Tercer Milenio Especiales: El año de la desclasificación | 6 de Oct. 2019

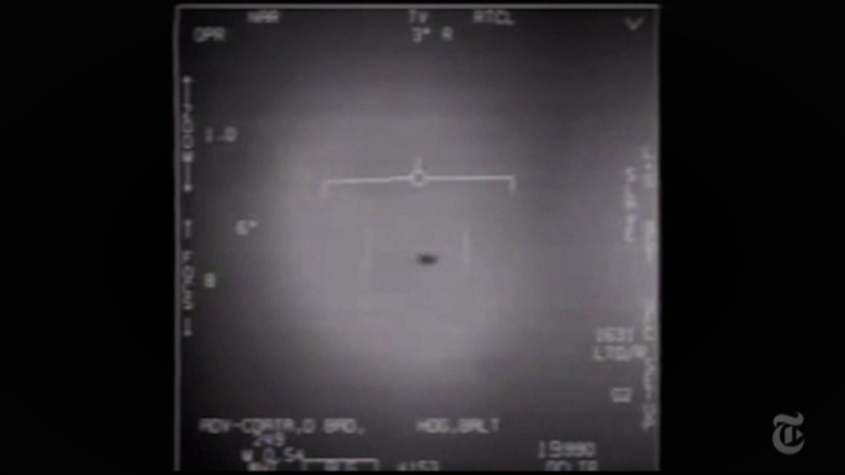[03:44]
Nombre clave del avistamiento, FLIR 1 Tic Tac.
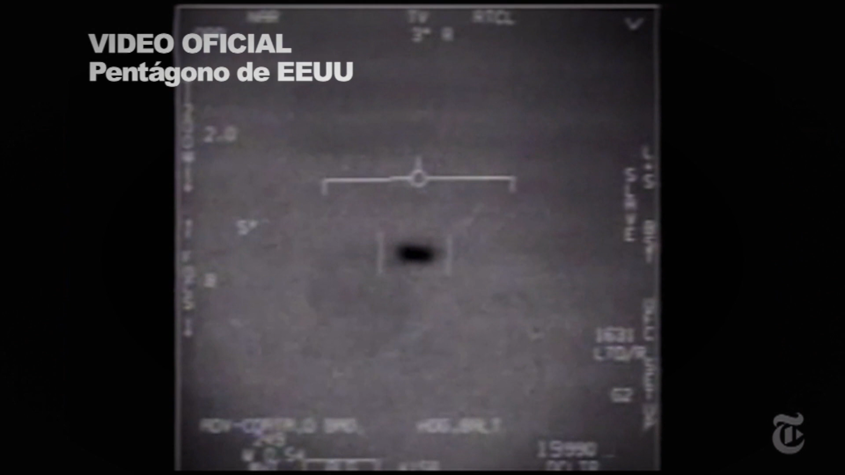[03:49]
El capitán David Fravor fue comisionado a perseguir un objeto volador no identificado que se sumerge en el océano y un ovni más que se acerca a las aeronaves militares.
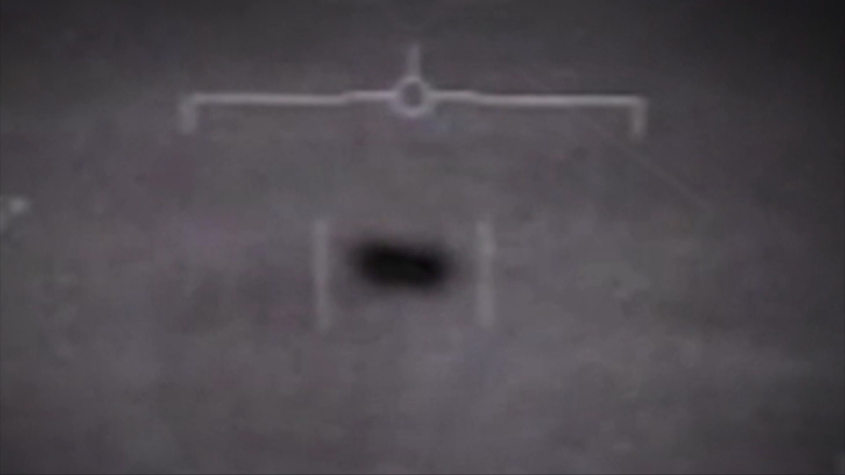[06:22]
hace palidecer la presentada por nuestros aviones de combate. Joseph Gradisher, portavoz de la Marina de los Estados Unidos, por primera vez confirmó la autenticidad de los documentos del sitio en internet llamado The Black Vault,
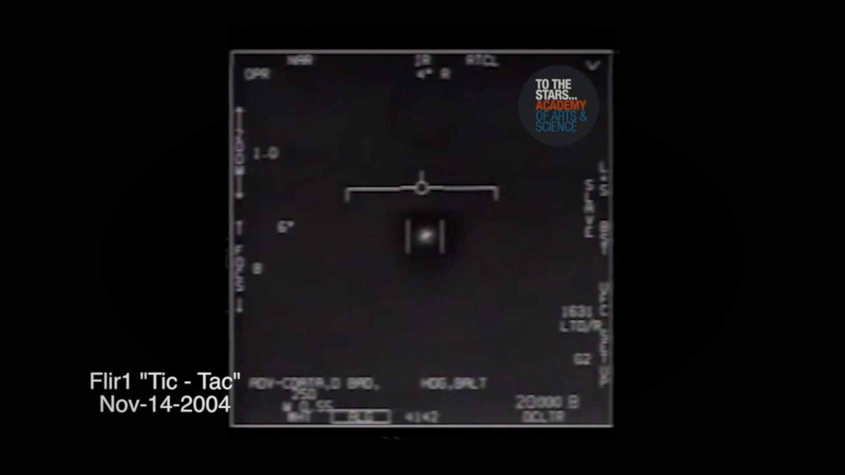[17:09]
Se desplazaban en contra del viento y los veíamos casi a diario. Desde el verano del 2014 y hasta el mes de marzo del 2015 en la costa este de los Estados Unidos. Los pilotos de la Marina informaron a sus superiores que los objetos
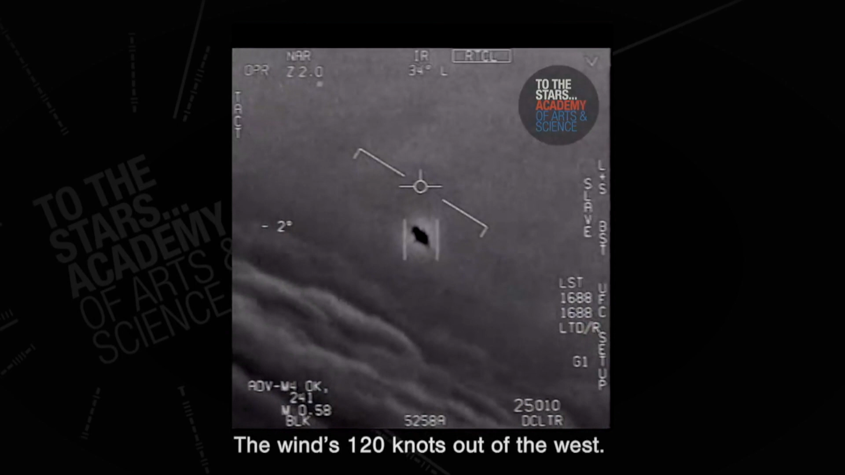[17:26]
no tenían motores visibles o columnas de escape que se observaran en el espectro infrarrojo,
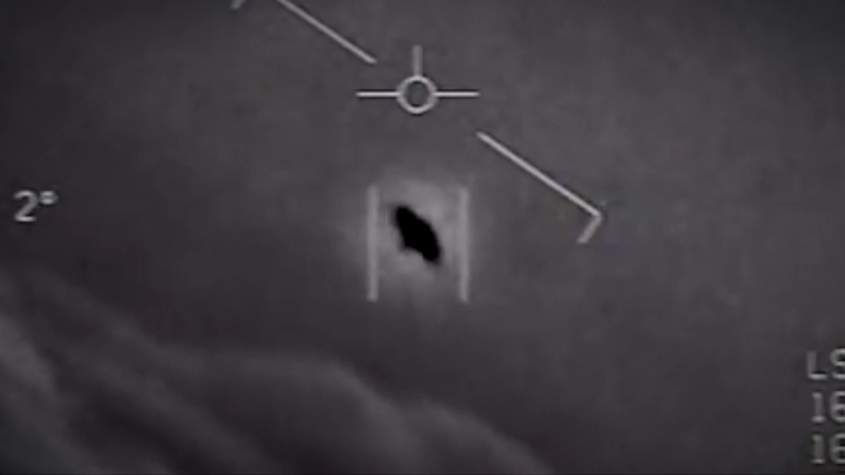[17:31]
pero que podían alcanzar los 9.000 metros de altitud y velocidades hipersónicas.
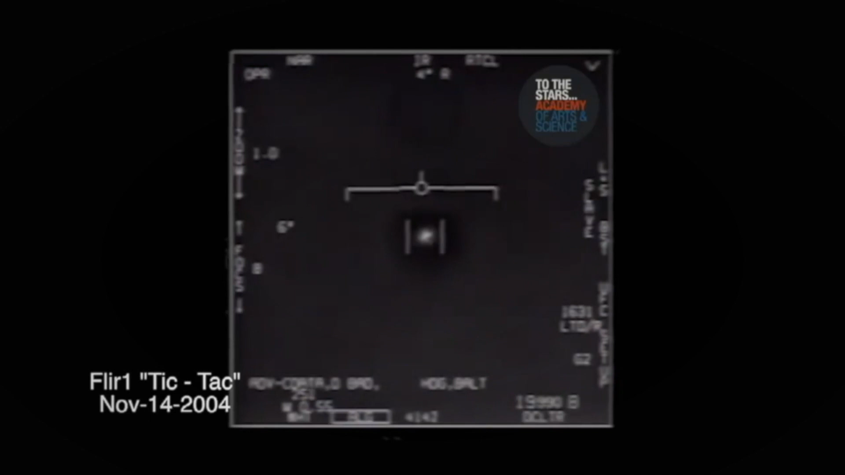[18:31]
donde se puede observar con gran claridad a estos objetos. Finalmente, el teniente Graves y otros 4 pilotos de la Marina comentaron al New York Times que vieron